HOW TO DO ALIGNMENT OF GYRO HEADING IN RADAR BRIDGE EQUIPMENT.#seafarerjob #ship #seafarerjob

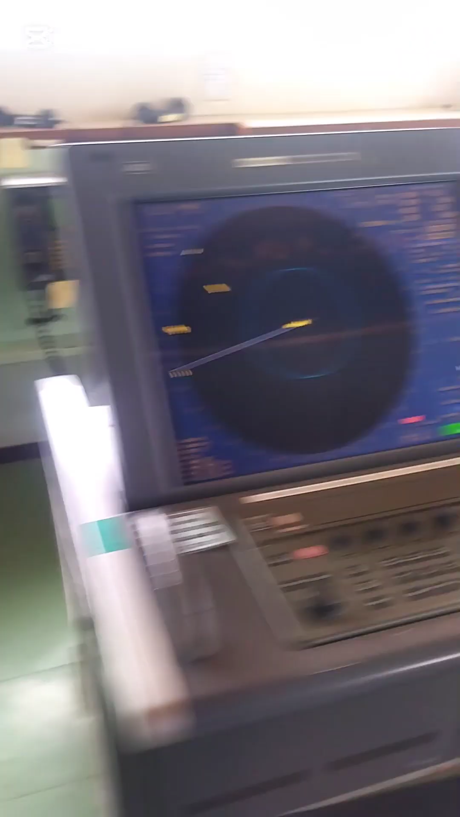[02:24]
for the X band 256.5 and for
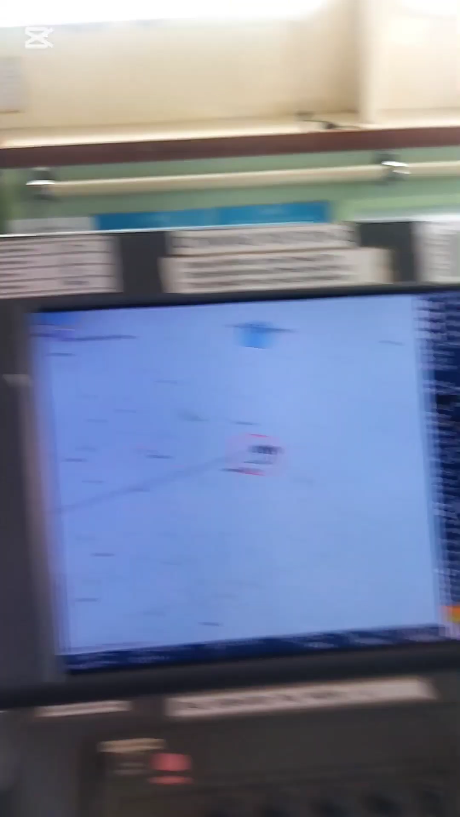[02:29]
the
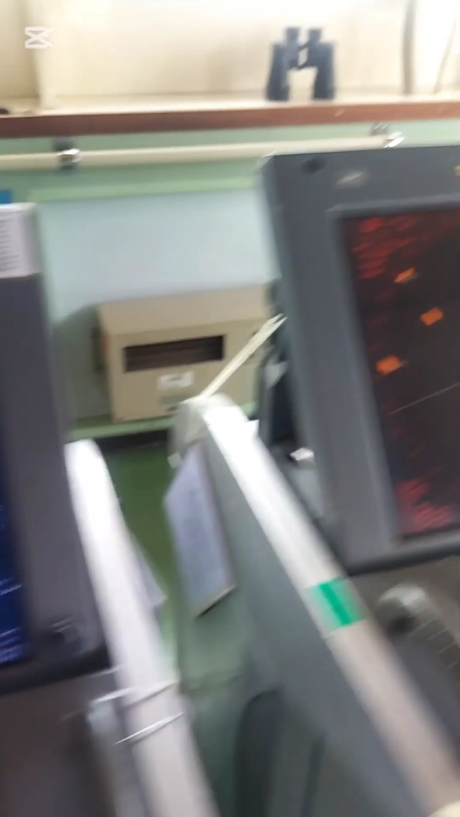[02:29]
X
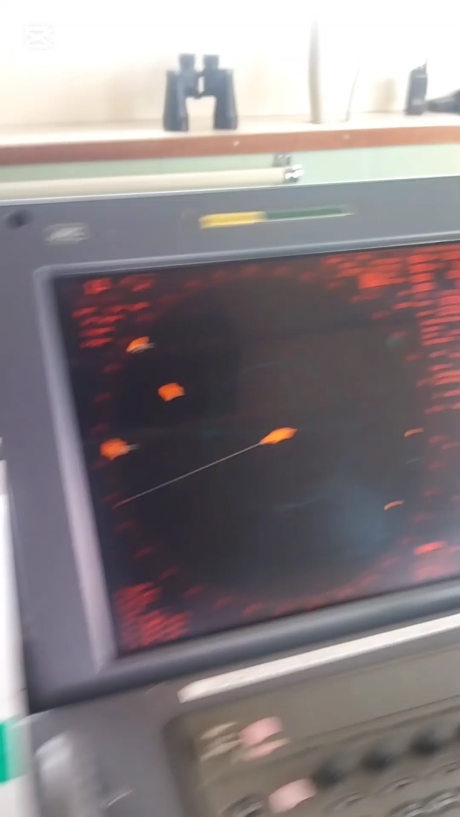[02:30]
band 256.5 means this is synchronized accurately
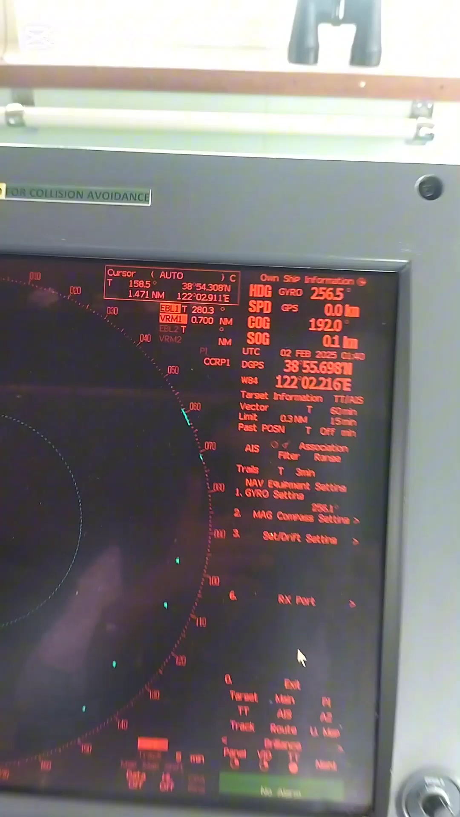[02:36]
viewers you have to ensure that this is synchronized and
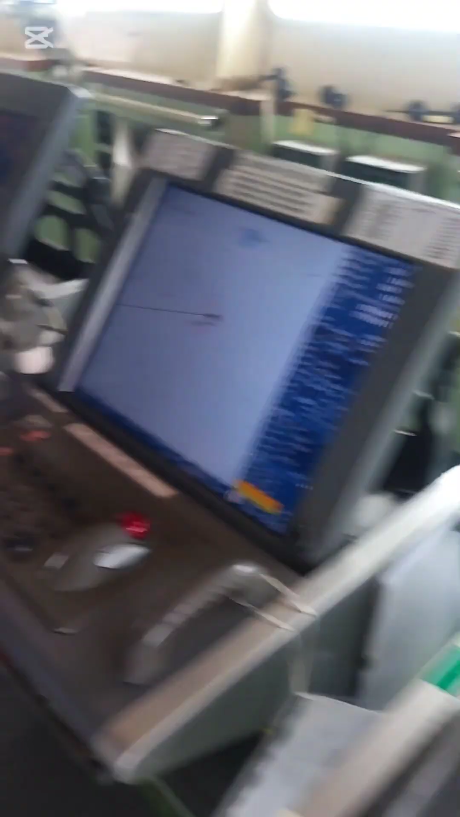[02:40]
because of the inspector